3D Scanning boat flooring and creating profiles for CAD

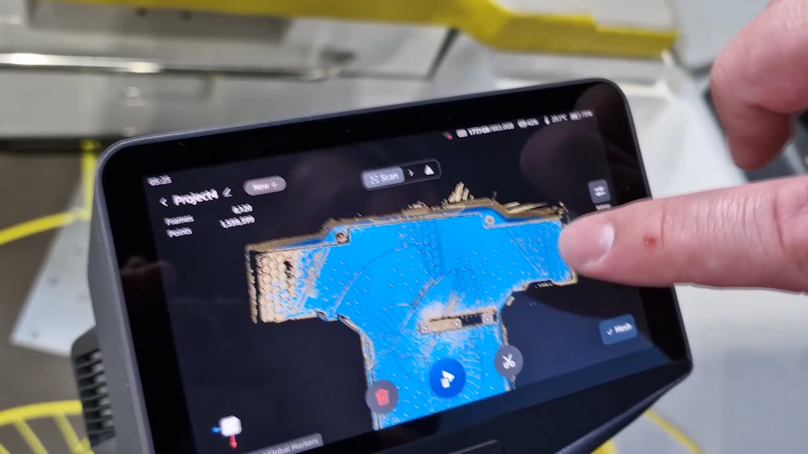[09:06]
If that, five minutes to do, uh, here we can see the data and that's the matching data under there, uh, that far left corner.
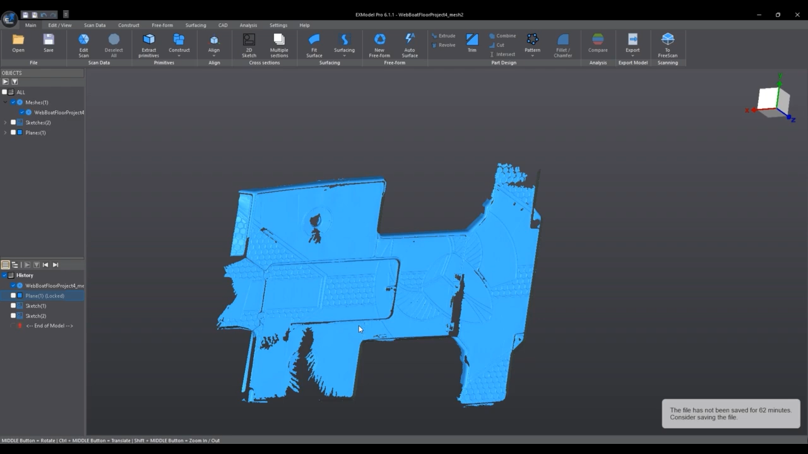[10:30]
As you'll see here, I've already just cut a little bit of the scan data out because we don't need much of the side walls and we just need the floor itself. I just thought I would cut some of it out just so that it's easier to demonstrate to you what we're going to be doing.
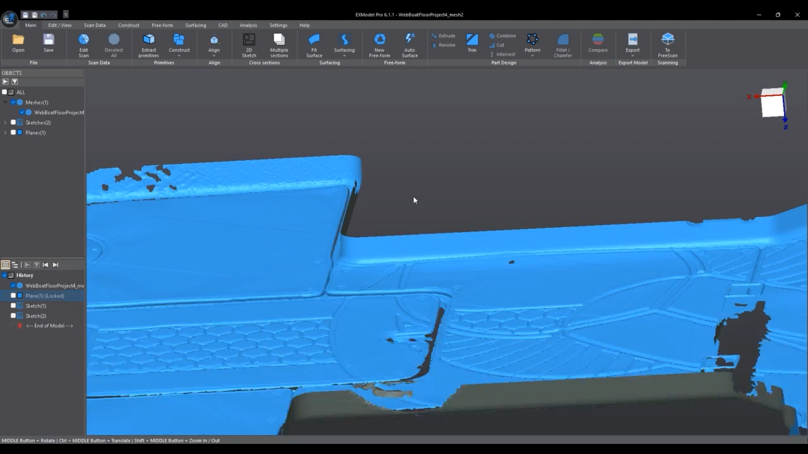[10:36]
So first things first, often when you 3d scan something, it kind of sits in space at a bit of an angle and doesn't have a fixed alignment to any set of axes. So using some planes and some feature recognition using the floor here, I'm going to generate the plane along the floor to be able to tell the software what is up,
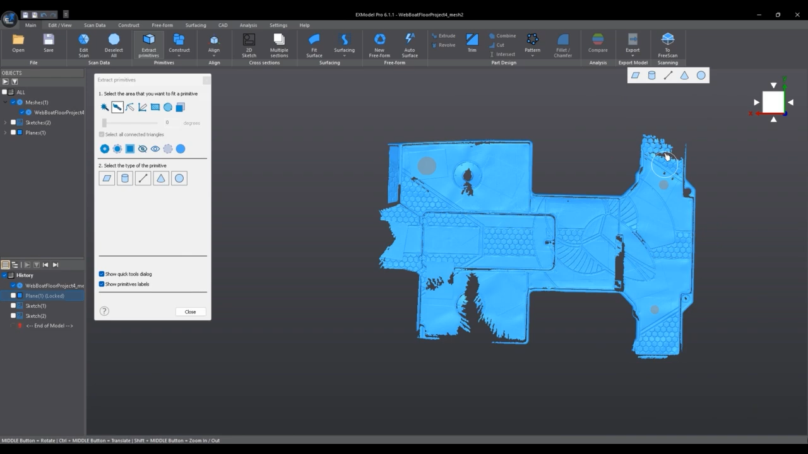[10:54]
what is down, what is sideways, et cetera, et cetera.
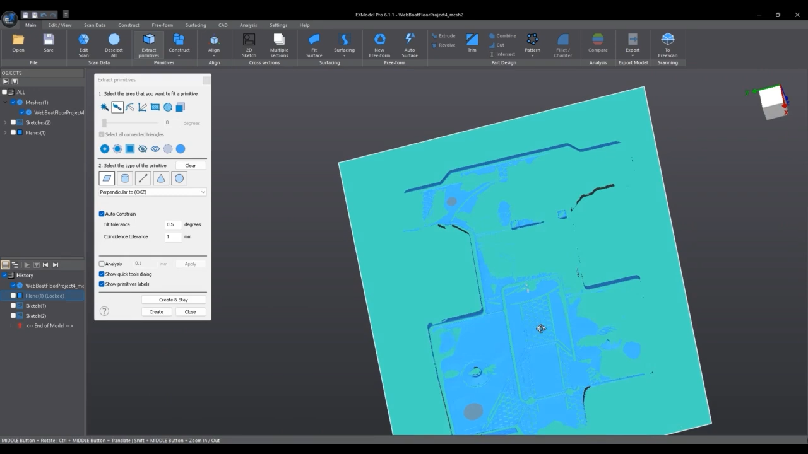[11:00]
So once we have the part aligned to our world axes, it's a little bit easier for us to kind of orientate around it. And the first thing we're going to do is just generate a second plane that we can actually project a sketch onto. And we can do this in a couple of different ways, depending on the level of detail that we are after. We can do a stacked profile selection where we can select how many planes cut through our part,
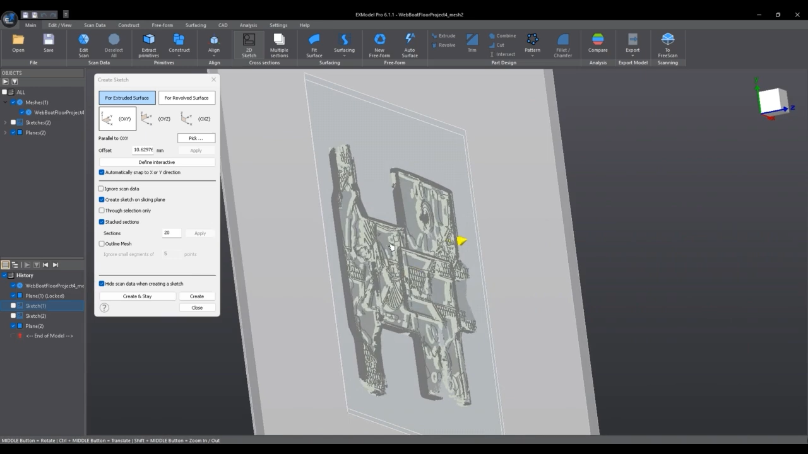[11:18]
generating profiles, and we can stack them on top of each other to build a very complete and detailed profile of the entire part.
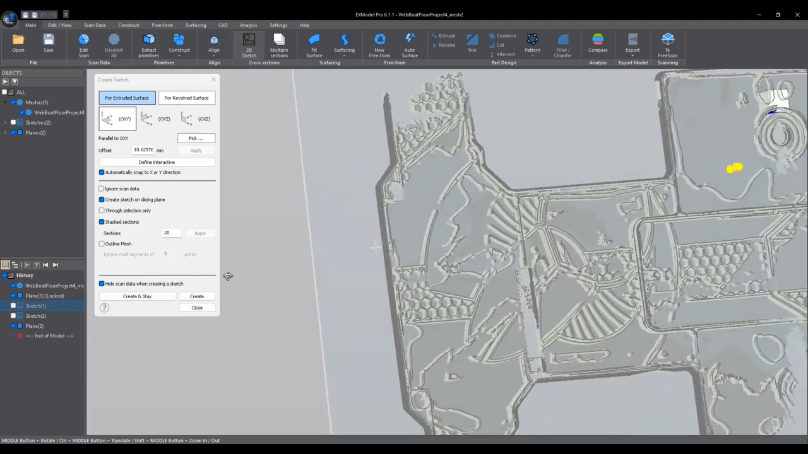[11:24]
Otherwise, we can also just create a cut through plane.
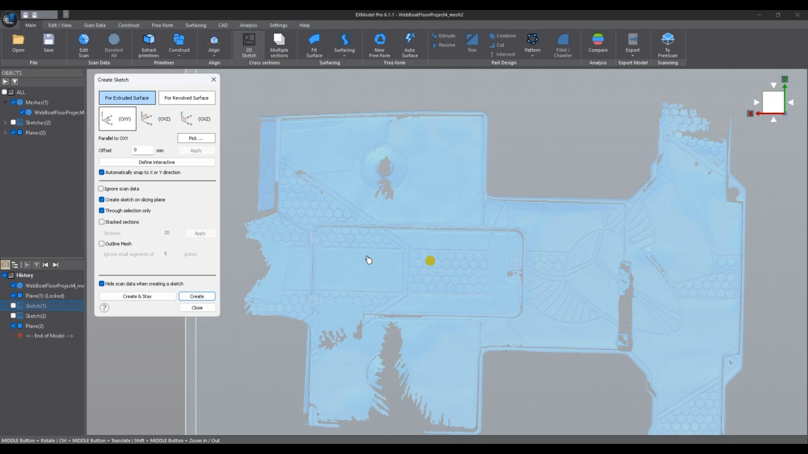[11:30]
So effectively, wherever the plane goes through the part itself, it will generate a line.
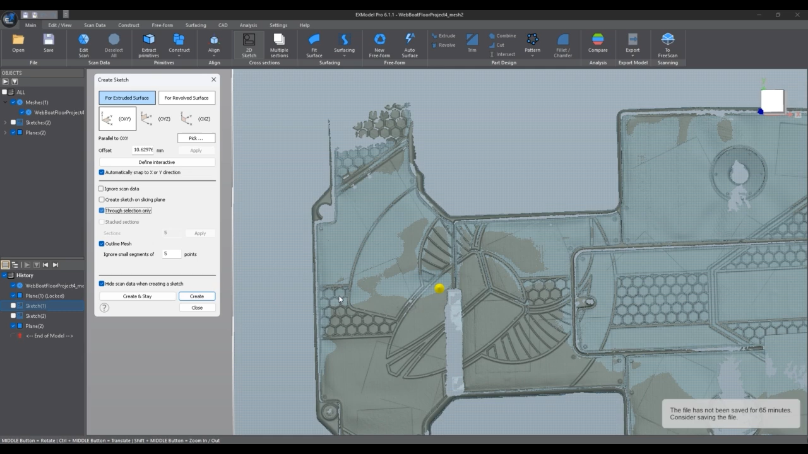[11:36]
And lastly, what we're probably going to be using in this case is to create an outside outline.
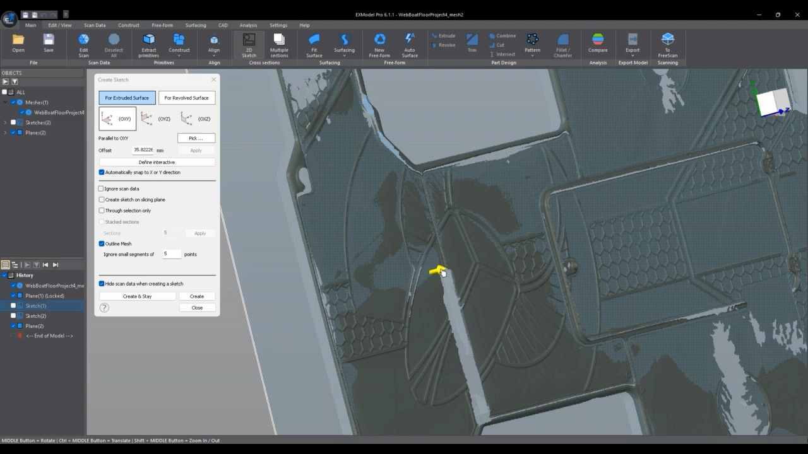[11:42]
And we're going to use this feature to project the outer profile, which we can select based on where our plane is,
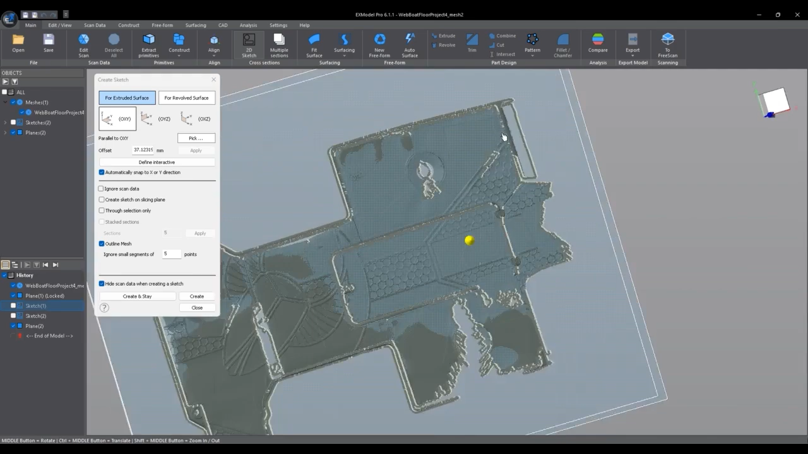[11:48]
onto a 2D sketch, and then generate the sketch into something that we can pull into a CAD file.
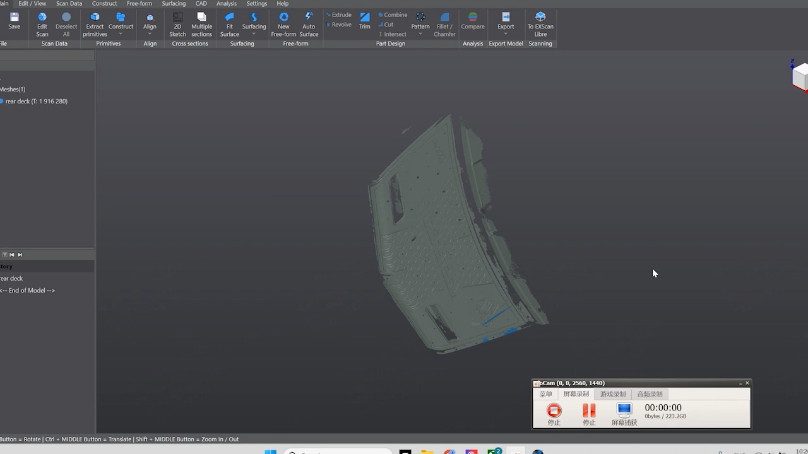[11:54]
So if you've decided that you actually want to do most of the CAD from within XModel itself, rather than exporting a very rough profile into your chosen CAD program, there is a way to do this as well.
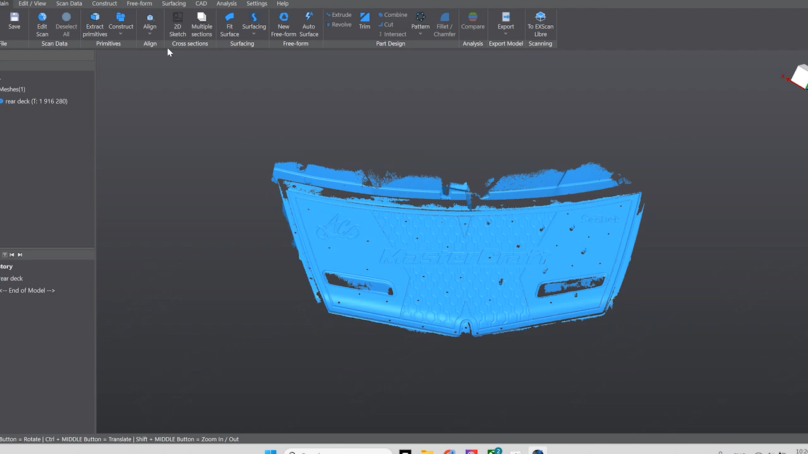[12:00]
So using the 3D sketch function,
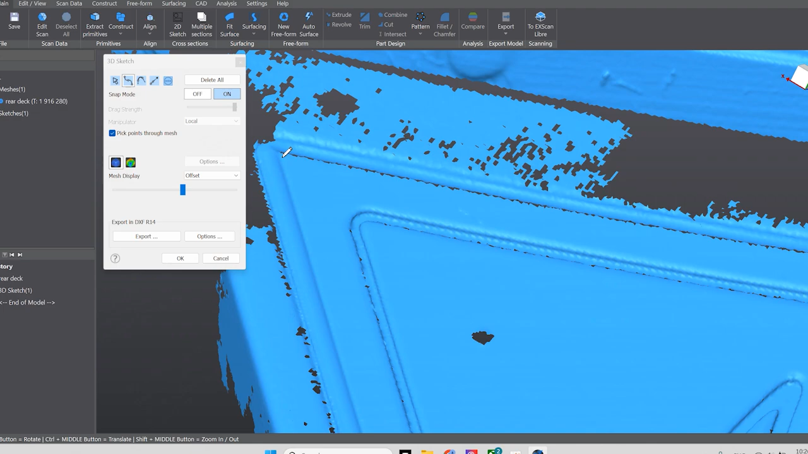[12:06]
we can actually go snap onto the nodes of the mesh and create a 3D sketch that locks onto the mesh itself.
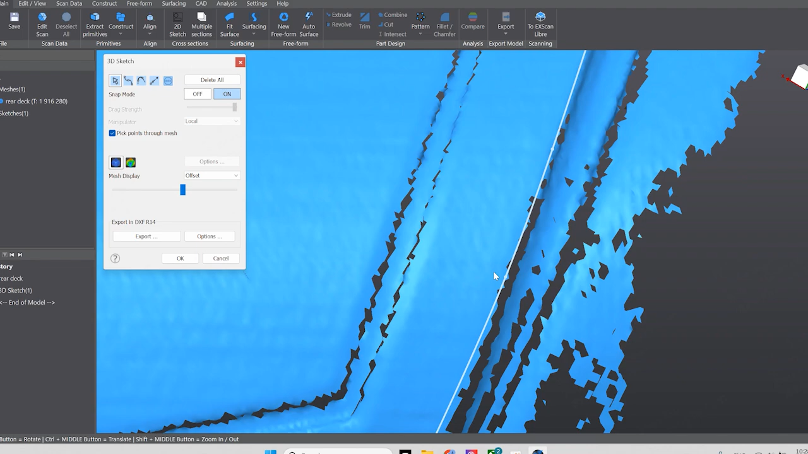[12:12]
By sketching away around this, we can actually generate a surface fill to follow the surface of this part. Once we've got that, we project our sketch onto a plane and extrude a surface from it.